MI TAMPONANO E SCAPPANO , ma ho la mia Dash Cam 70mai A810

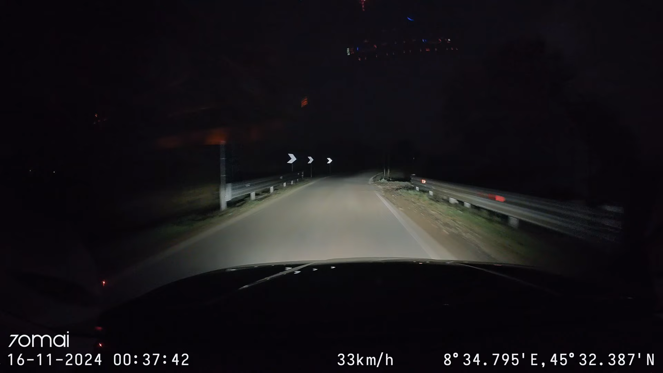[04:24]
quindi con strada completamente buia, in assenza totale di illuminazione stradale, basandomi solo su quello che la telecamera riprende utilizzando i fari del veicolo. E vi devo dire che effettivamente si vede discretamente bene in condizioni veramente difficili.